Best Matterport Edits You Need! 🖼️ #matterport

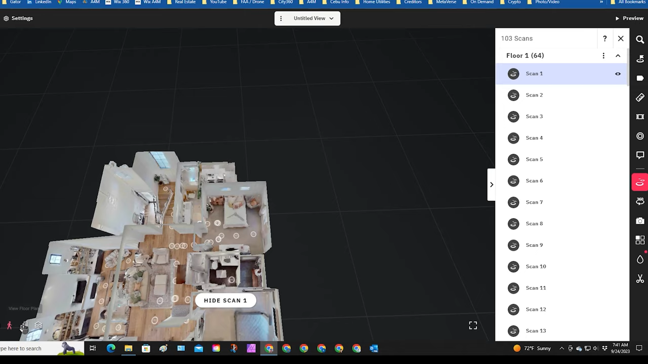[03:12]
Alright, so then I hit, go to my scans, 3D scans. And this is where I remove all the extra scans that you don't need. Right away, I go to the floor plan view and then I switch it to floor one, if that's where I started.
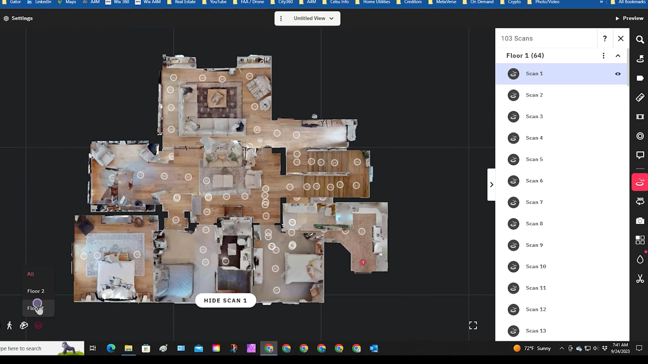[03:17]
And then I click over here, scan one.
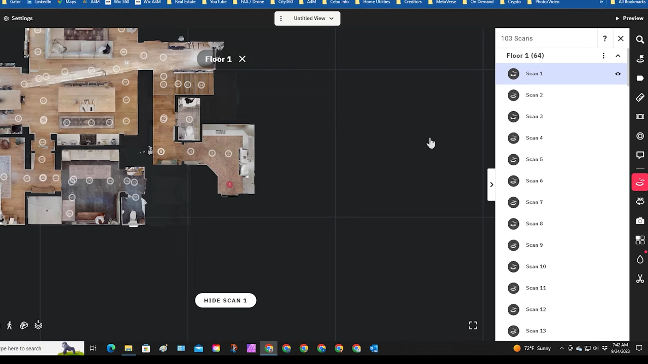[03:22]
I love this view because I can see right where all the extra scans are. And for the most part, I can hide all the scans without having to spend too much time walking around the tour. So number one, I actually don't need because that's right by the garage door and you don't want to be too close to something like that. Number two is good. Number three and four, I do not need because I want people to be able to walk. So they click here, they go into the laundry room and then they'll be able to click on the garage door to go out
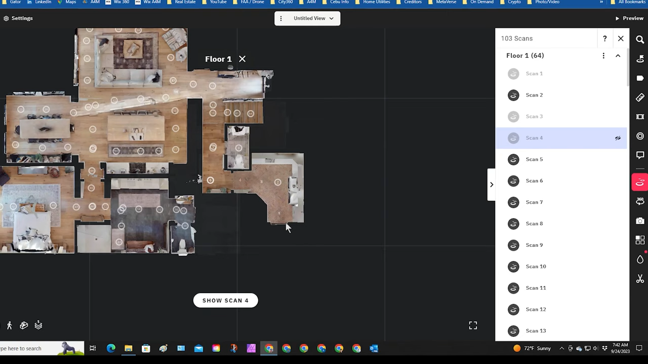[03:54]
to that picture I'm going to attach here in a little bit. Alright, so we went from seven to eight and then back out to realign at nine. So we're going to hide number nine because we don't need seven and nine together. 10, 62, 63, 64 are all lined and 11. So we don't need 11. We do need 12. And then I'll explain how to do the stairs when we go back. So we do need 12. 13 is a stop between two walls. We do not need 13.
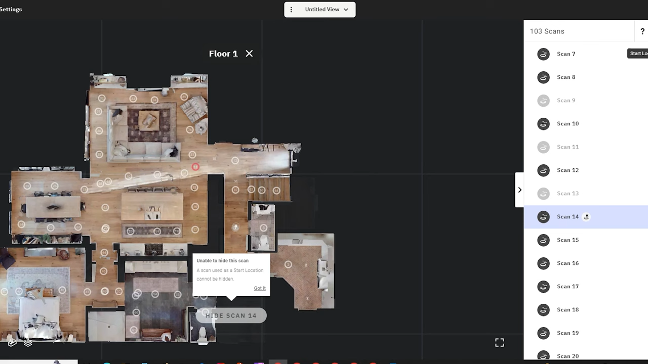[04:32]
So we're going to go to 12 and then we're going to shoot over to 14. And the reason I do the start location first is so I don't accidentally hide the scan that I want to use for start location. 19, let's take a look at it because it's close to the stove and the sink.
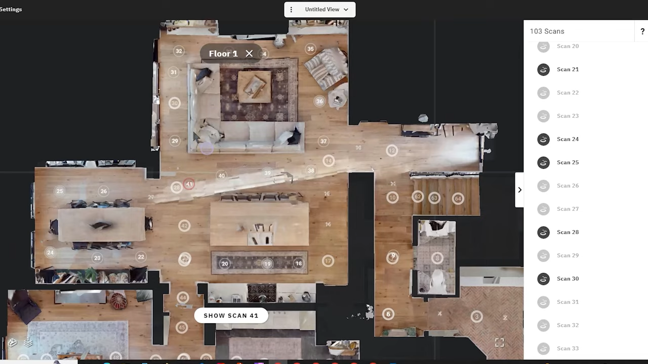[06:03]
So when you're looking at it like this, the ones that are shaded in a little bit are the ones you're keeping and the ones that aren't shaded in with a light X are the ones you're hiding.
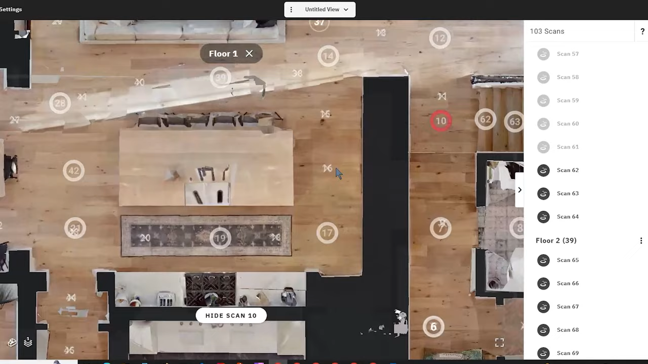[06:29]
It's why it's important when you're standing in front of stairs or places you might go back to because when we were at 61 and then we jumped to 62, we made sure that it lined up. If it, if this 62 didn't go onto that first step, we would have went back down here around where 10 was and try to realign it there. What Matterport tries to do is from your last scan. So this was 61 number 62.
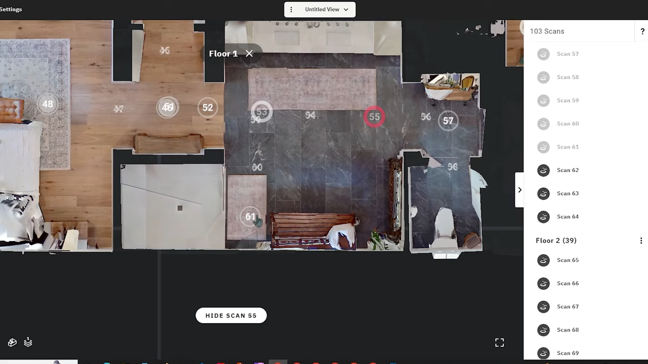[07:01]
It tries to line it up here, but if it can't, if it doesn't make sense, it's going to search all over the house for the next location that matches a scan. 10, 62, 63, 64 are all linked together. We do not need all those.
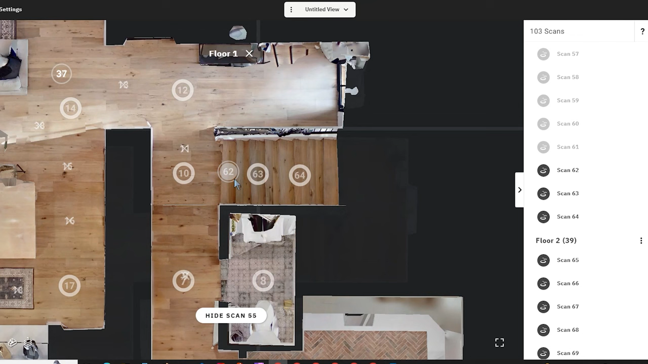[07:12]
And then let's see where 65 is. Let's show all the floors. 65. So I'm going to get rid of 64 and then I'm going to come down here and
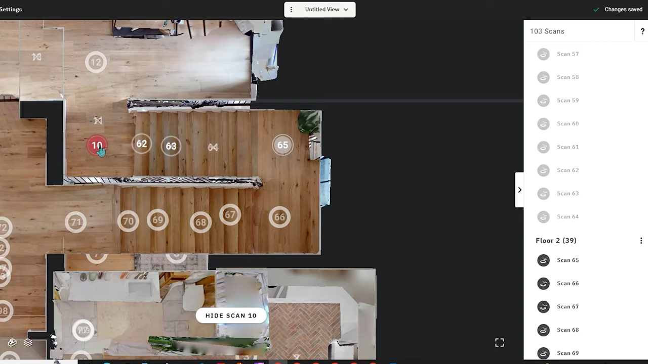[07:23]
see if I can go all the way to 65 with just clicking up there. I can.
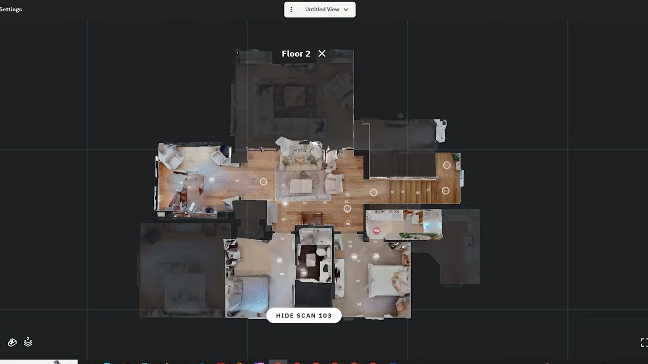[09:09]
Now, once you're done with the scans, I like to preview and then I'll walk through the whole house making sure that it actually works and there's no glitches.
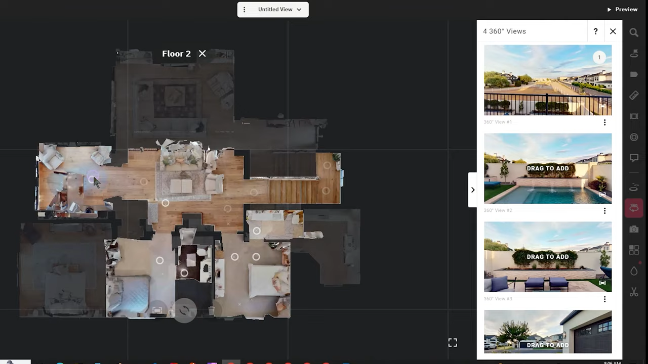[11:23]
So the door is facing right there. And then we'll come down here and see how it puts that 360 button right there.
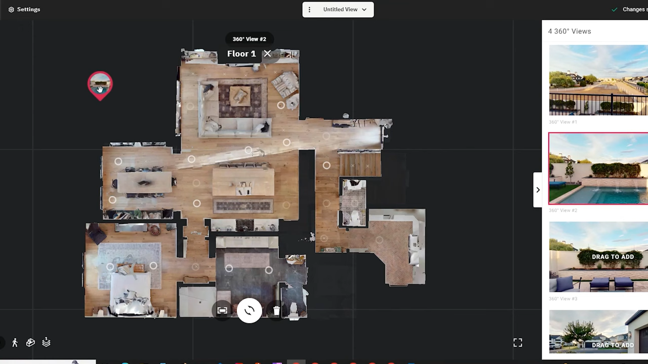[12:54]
So we'll see where it lines up our 360. It's linking. For some reason, it's showing all the floors again. For some reason, it's linking right there on the dining room. There we go. That's what we wanted. Go in here, get the 360, and then it came out to the right spot. So we should be pretty close to the walking.
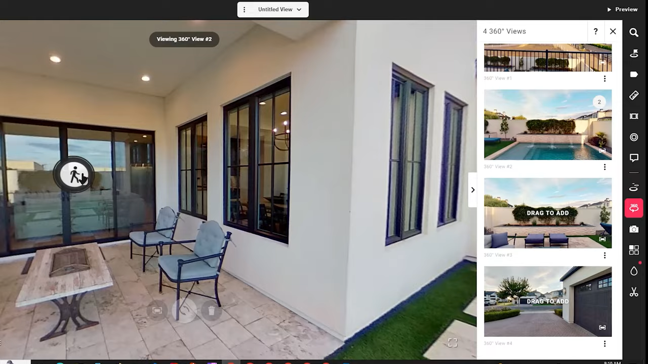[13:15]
Perfect. It still shows floor one. And I'll just drag this number three over here.
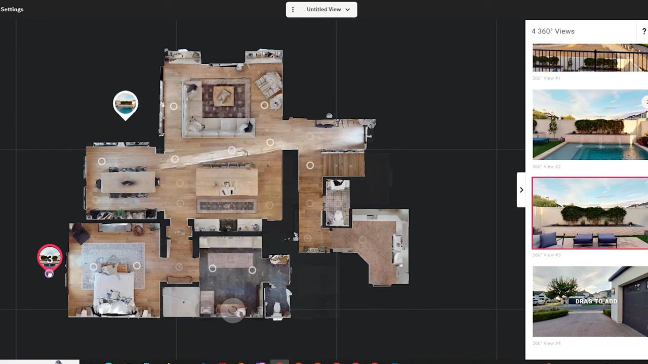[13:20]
So that's the basics of the 360 scans. I'll go through and do them all real quick.
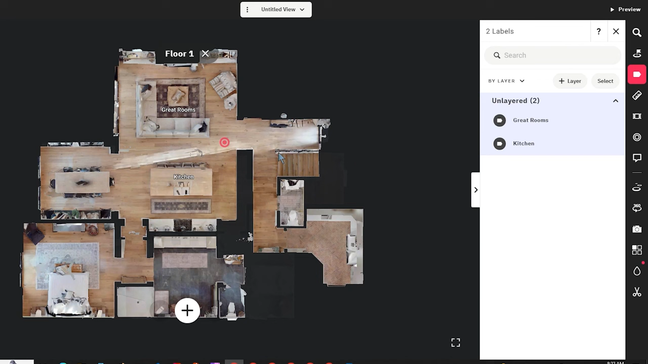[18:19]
So that's the label. You get the idea. You can go to floor 1, floor 2, name all your rooms, label everything. So when people are looking at it in the floor plan view or the dollhouse view,
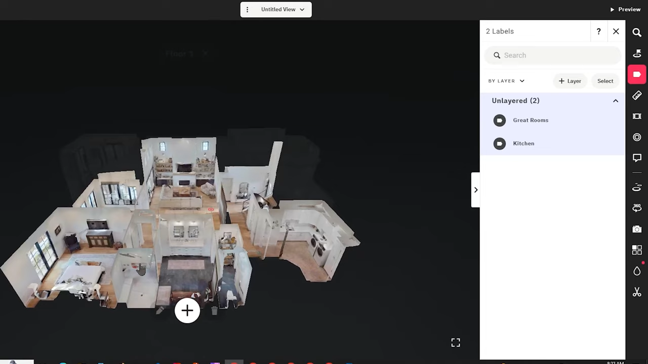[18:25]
they still pop up so they know exactly what that is.
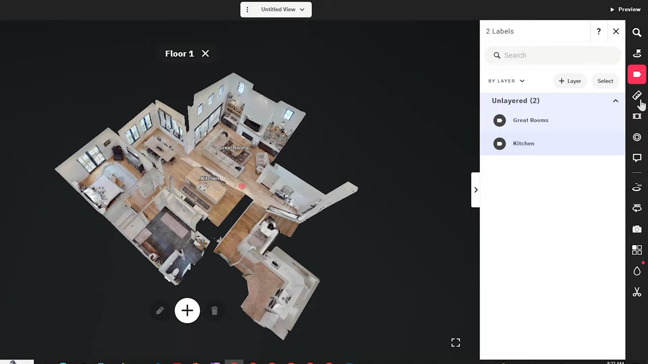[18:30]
Then you got a measurement tool. You can click a different area, hit the plus sign. You can see how big an area is.